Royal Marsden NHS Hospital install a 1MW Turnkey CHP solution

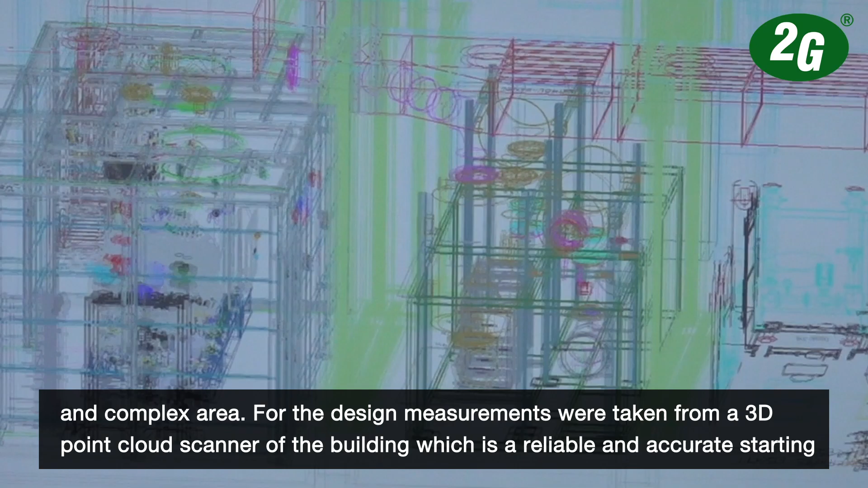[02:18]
For the design measurements were taken for the 3D point cloud scan of the building which is a reliable and accurate starting block for a full 3D bespoke design of the project which is created by our in-house experienced CAD designers.